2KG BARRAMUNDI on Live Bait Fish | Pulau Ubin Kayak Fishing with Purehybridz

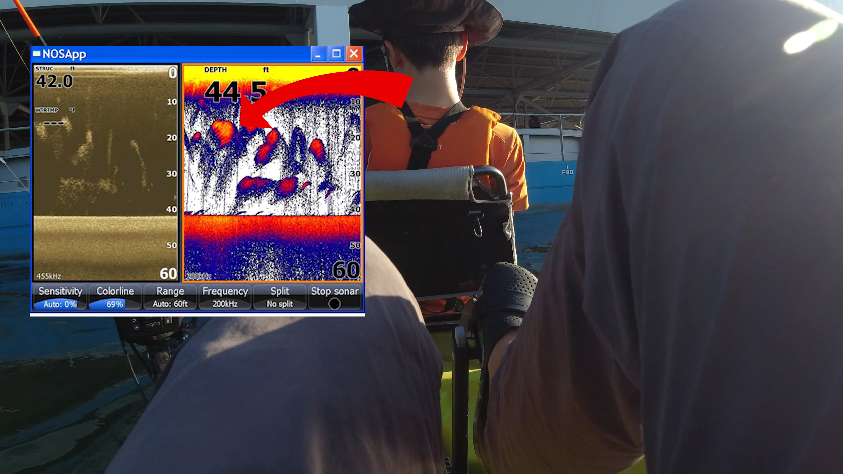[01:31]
the middle of the water column next to structures like this blue current fish farm.